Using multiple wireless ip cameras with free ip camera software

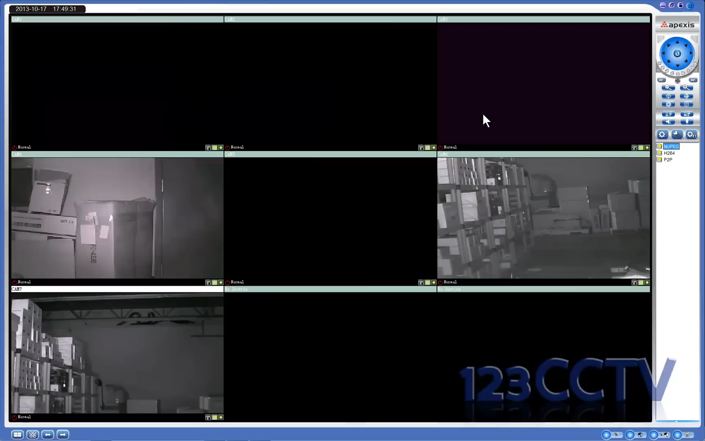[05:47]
And you can actually enlarge the screen. You can double click on a video to zoom in or zoom out.
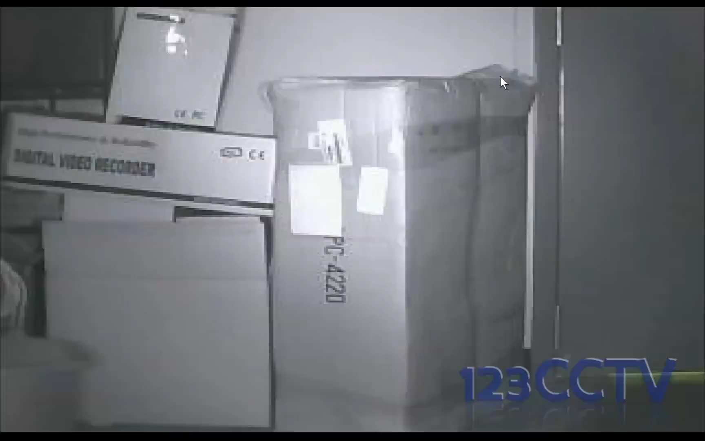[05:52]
These are CMOS cameras, so they are up at only 320x240 resolution. You can also lock the screen if you want to so no one else can change the view if you're using this for security purposes.